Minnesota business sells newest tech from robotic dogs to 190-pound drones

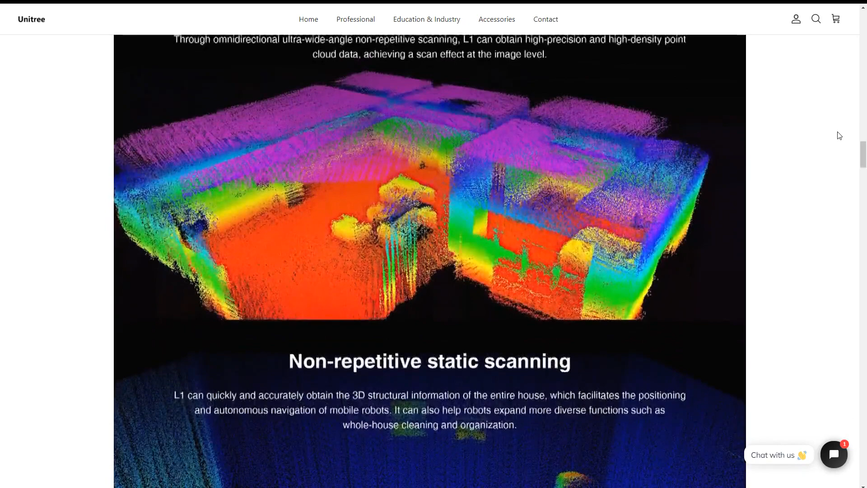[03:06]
The tactical version can scan buildings like schools and memorize layouts creating a ready-to-go map that could be used during emergencies.